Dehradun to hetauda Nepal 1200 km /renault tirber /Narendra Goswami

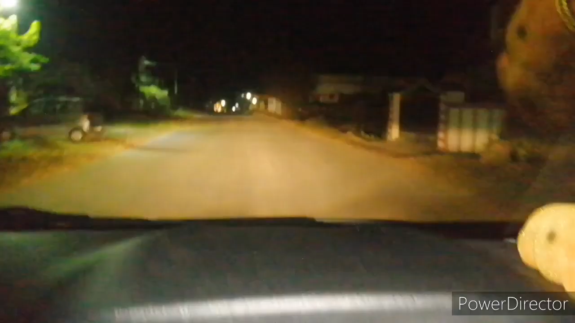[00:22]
अभी हम निकल गया है देरादून से और ये निकल रहा है हम अभी दूद्ली की रोड से